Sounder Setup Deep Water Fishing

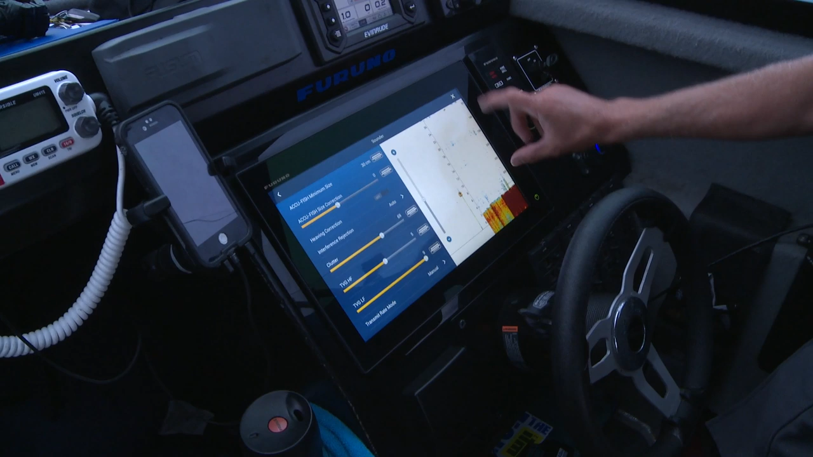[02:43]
Now that'll just clean up any false marks but you've got to be careful you don't put in too much clutter because you can actually tune marks out. Now again just up off the bottom,
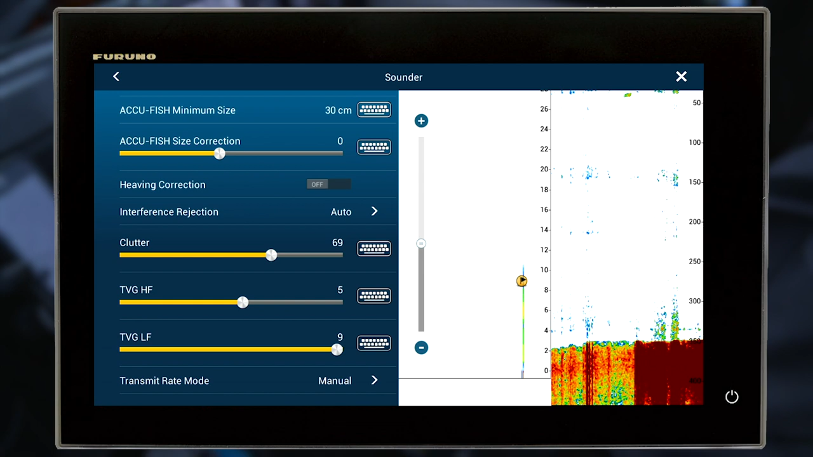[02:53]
I'm picking up a few targets here so that's starting to look pretty good down there. I'll expect us to catch a fish here soon. We've got TVG. Now in deep water I like to have my TVG turned up nice and high.
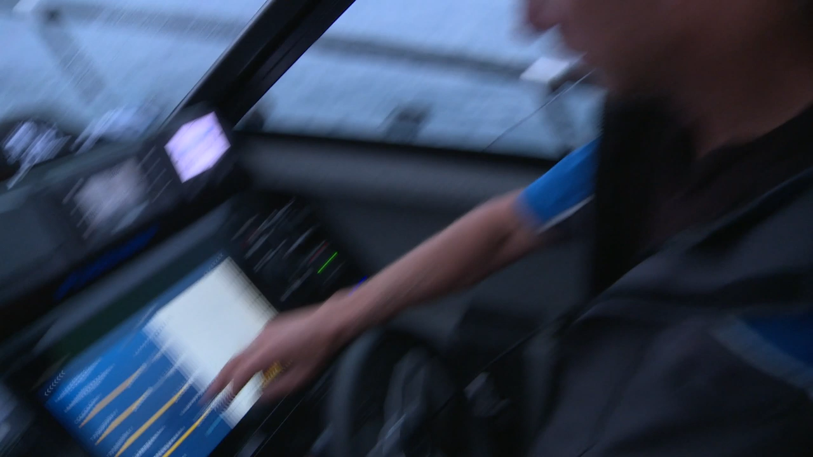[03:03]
Now I can show you the effect of this.
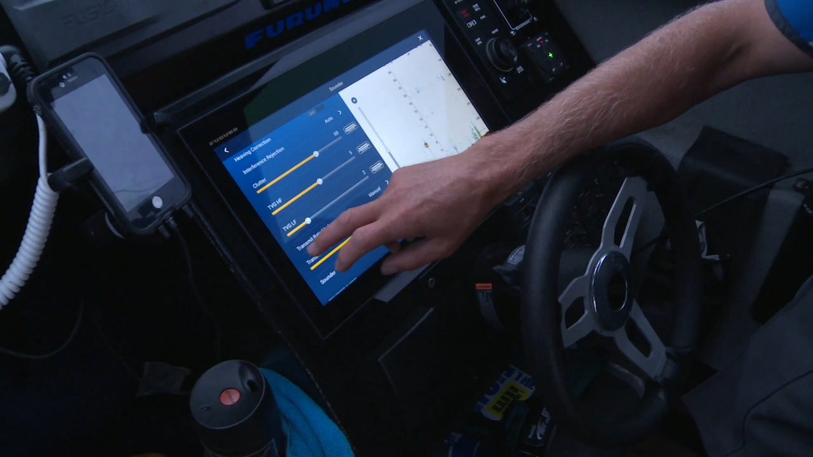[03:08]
If I turn it down that's time varied gain.
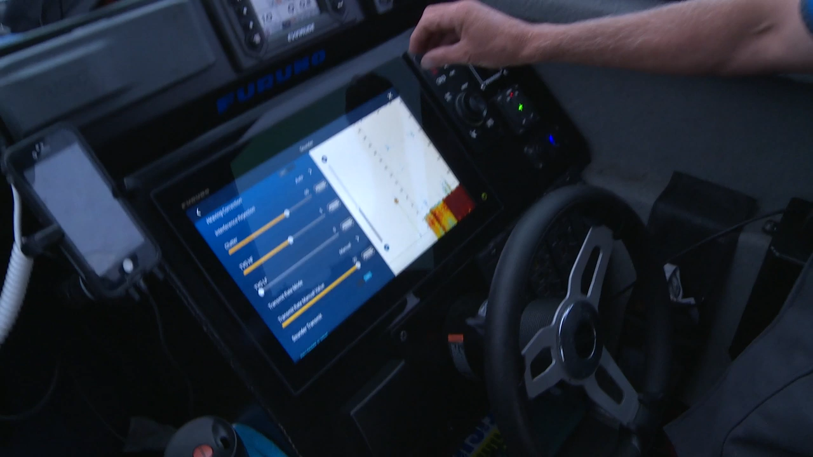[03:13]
So what that's doing is it is decreasing the amount of gain at the surface because of course the closer you are to your transducer the more power that's going out. And that means you're going to be hitting any little structure in the water, any air bubble is going to be coming back as noise. So but you still want it to be maximum power down the bottom.
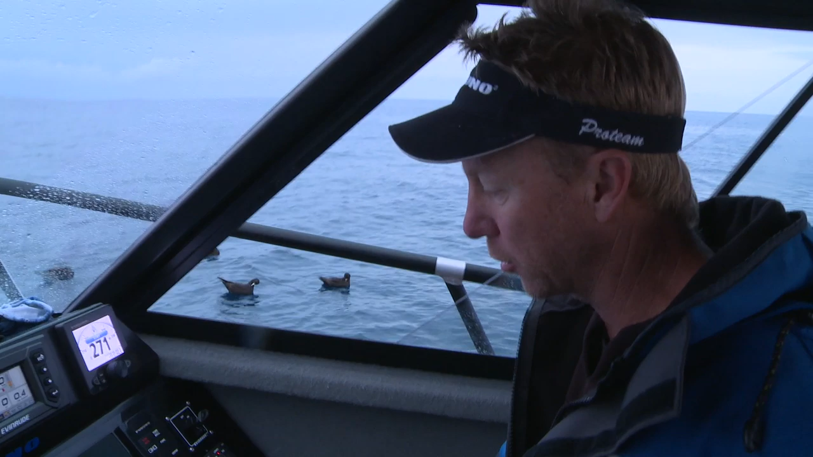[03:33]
So your TVG just cleans up the surface.
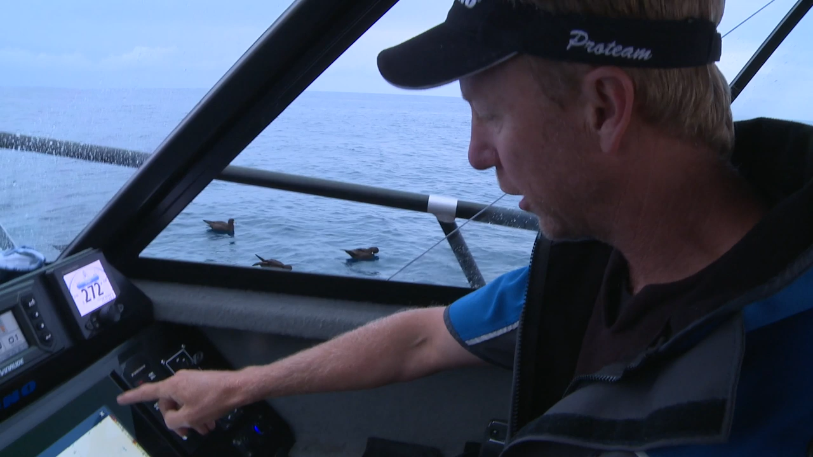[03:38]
So with my TVG turned right down and my gain up you can see here I've got a lot of clutter through the top.
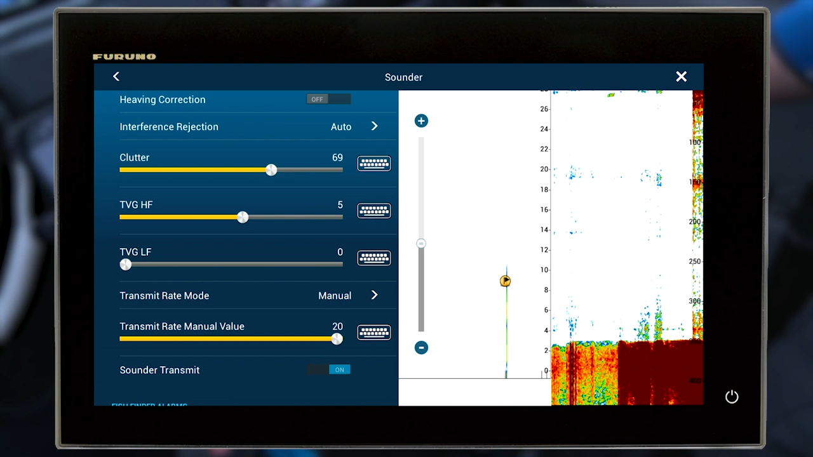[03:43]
So on my low frequency. So I like to bring my TVG up nice and high and you can see now that I've done that it's cleaned it up again.
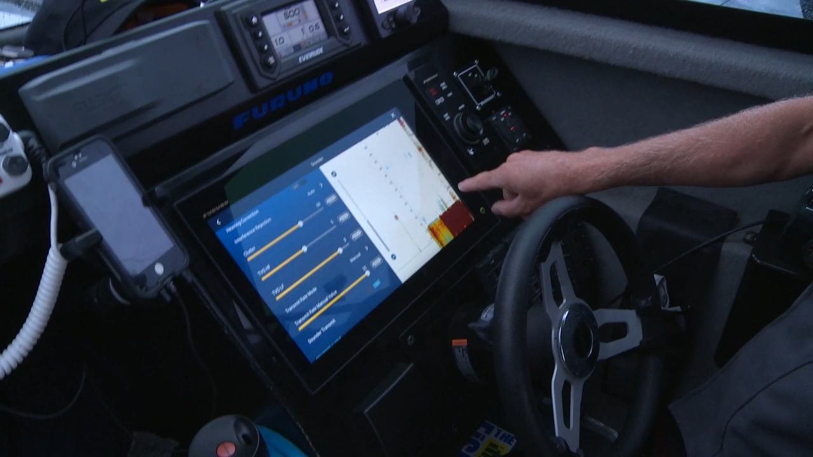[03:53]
But I've still got enough power to mark fish down on the bottom which is the area I'm interested in.
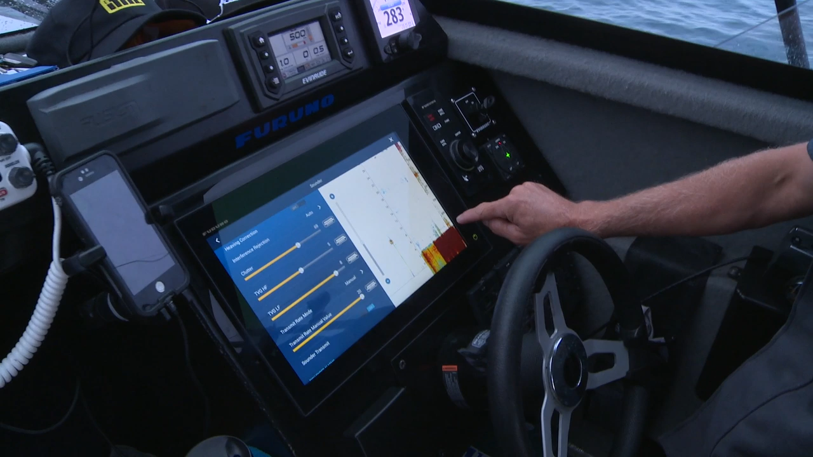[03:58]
And there's just another little mark come on here. It seems to be 8 or 10 meters up where these fish are holding.
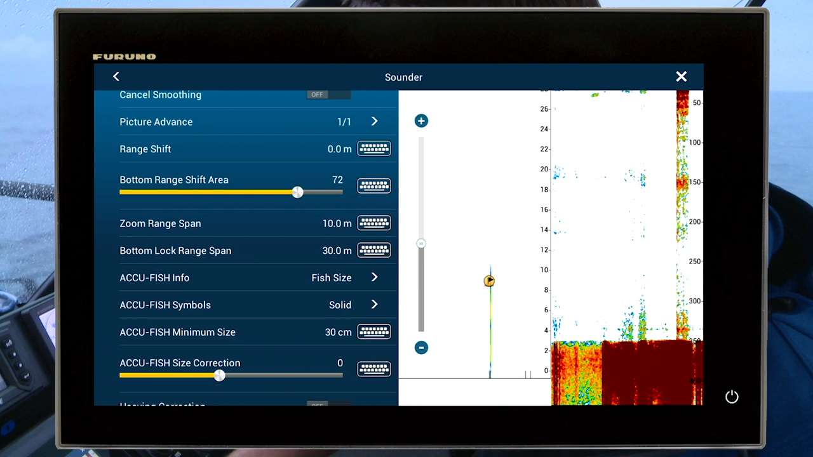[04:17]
And again just in the sounder settings I'm just going to go to bottom lock range span.
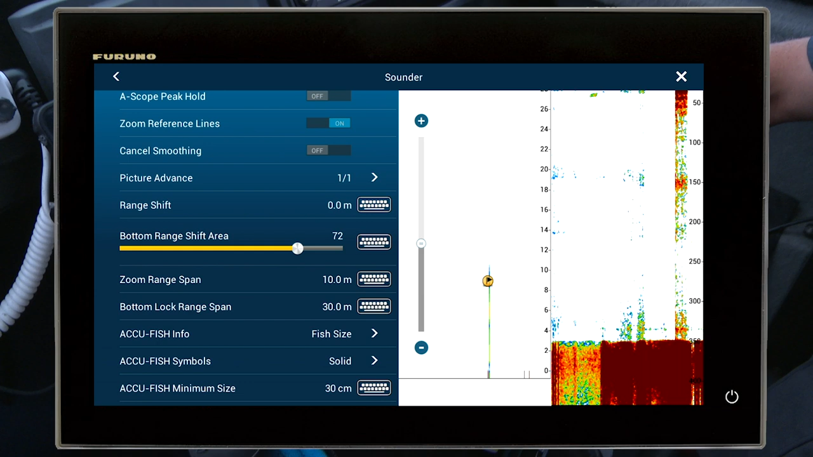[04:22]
At the moment it's 30 meters I can change that to, there you go, 120 meters.